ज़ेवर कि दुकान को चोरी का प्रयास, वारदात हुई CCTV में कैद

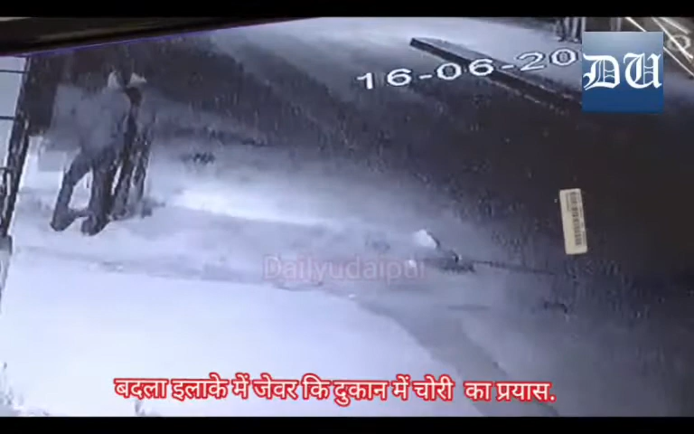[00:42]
میٹر دور ستھت ایک جویلری کے شوروم کو چوروں نے تارگیٹ کیا اور وہاں سے کروڑوں کے زیور چورا لے گئے اب چوروں نے ادھائپور کے بیدلا سائفن لنگ روڈ پر ستھت خوشبو جویلرز نامہ کی اس دکان کو تارگیٹ کرنے
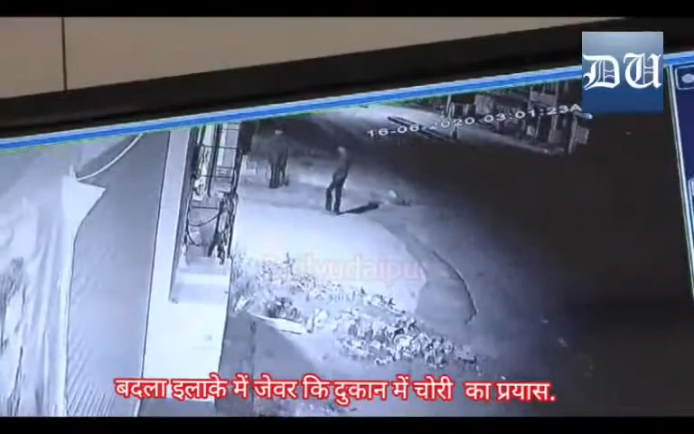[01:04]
کی کوشش تھی جی ہاں دیر رات ان چوروں نے اس دکان میں گھنے کی کوشش تھی پرنتو وہاں موجود چوکیدار کی سوچ بھوٹ سے وہاں ان کو خالی ہاتھ ہی لوٹنا پڑا